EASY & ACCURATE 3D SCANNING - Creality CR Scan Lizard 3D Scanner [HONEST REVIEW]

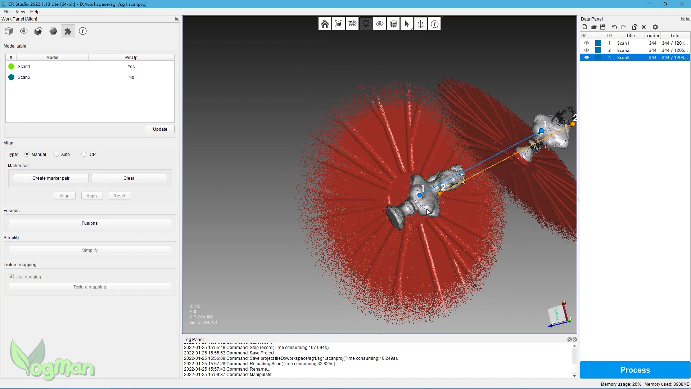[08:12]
So far, possibly because I'm extra generous with the initial scans,
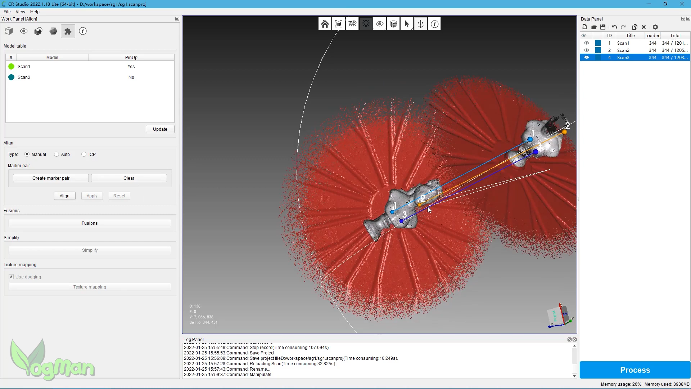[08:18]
this hasn't been an issue for me. And look at the end result.
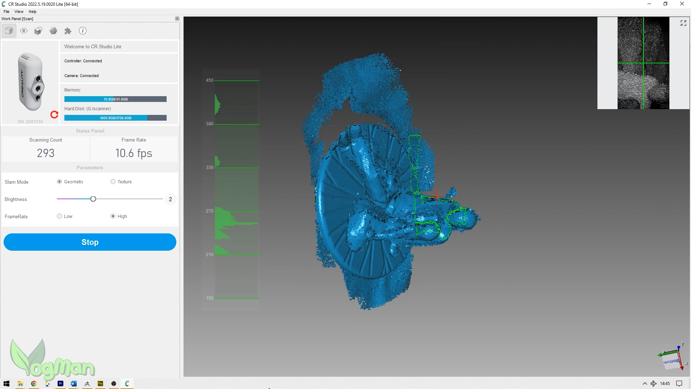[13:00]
You're constantly watching the screen to determine if the target is out of sight, which invariably causes you to lose focus and move the scanner out of target's sight. But with a little practice, it's possible.
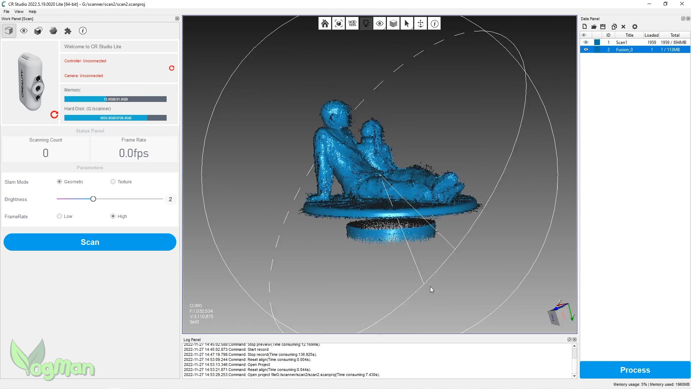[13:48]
But I have found tools to allow me to trim away unwanted parts of the scan
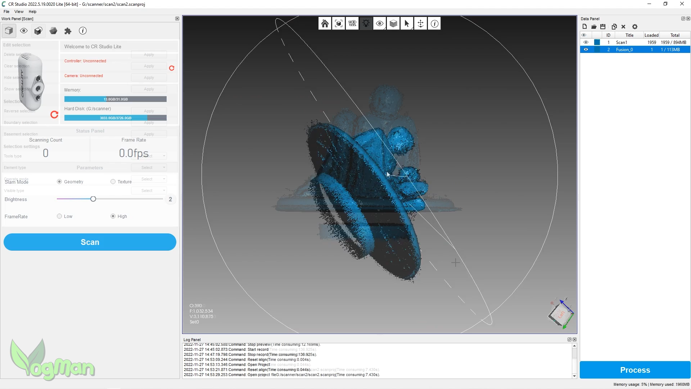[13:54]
before final processing and exporting.
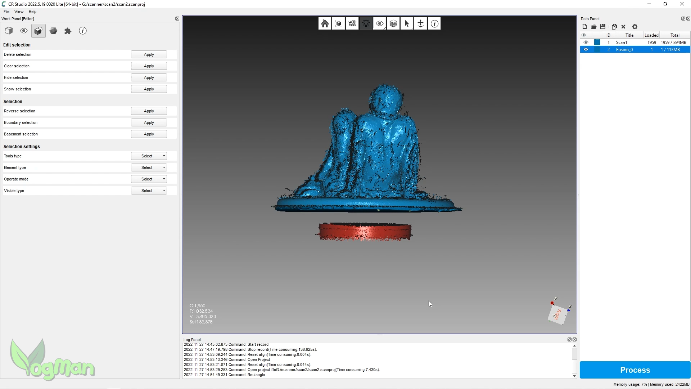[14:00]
So even if you scan in the tabletop etc, you've got tools here to help you clean that up.